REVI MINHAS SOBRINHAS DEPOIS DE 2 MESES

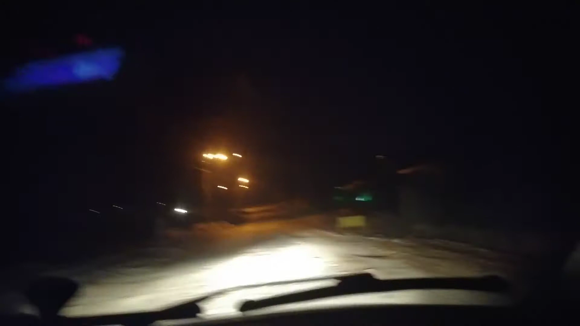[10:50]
Viajar à noite não tem muito o que mostrar, mas... O que é aquilo lá verde que eu nunca vi? Ai, ficou tudo preto agora. Ah, tá, é a lâmpada. Ai, gente, eu e o Anderson, a gente tava sonhando com umas carnes, assim, sabe? Como é que é que tu falou? O quê? A carne que tu queria comer agora? Chuleta. Chuleta? Chuletinha. Chuletinha. Ai, gente, mas é, enfim.